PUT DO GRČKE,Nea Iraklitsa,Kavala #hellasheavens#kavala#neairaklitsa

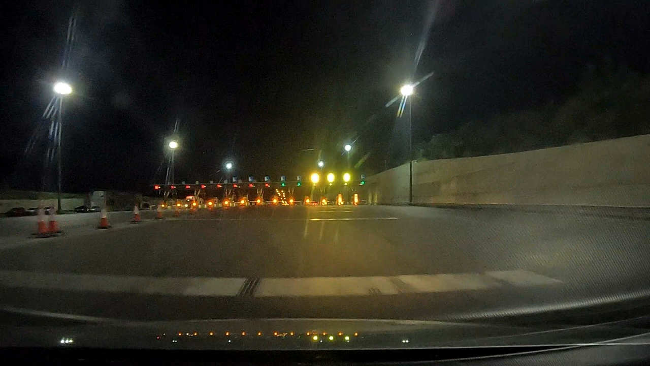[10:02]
Isključenje za Edesu i Solun smo prošli na 76. A ovde na 81. kilometru prolazimo kroz drugu naplatnu rampu kroz Grčku koja se plaća 0,5 eura.
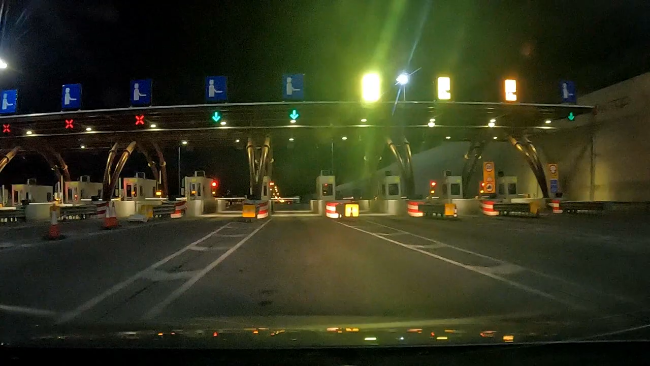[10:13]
Četiri kilometara nakon naplatne rampe, još jedna ključna raskrsnica. Svi vi čiji je auto naučio na pamet da stigne na Halkidiki, obratite pažnju da ovde ne nastavite pravo.